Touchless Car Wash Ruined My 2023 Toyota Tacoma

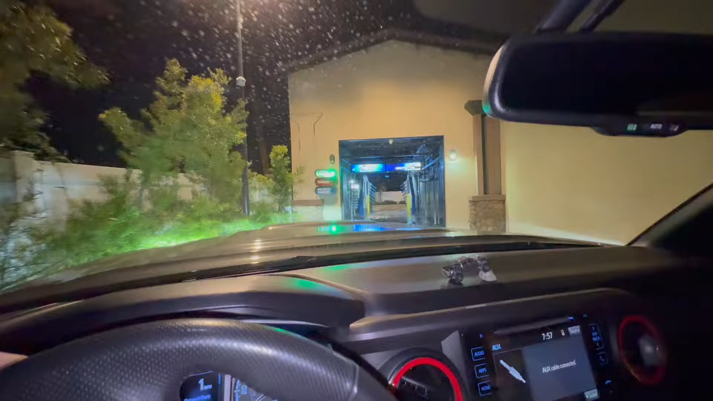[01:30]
good thing this one doesn't have those uh those bristles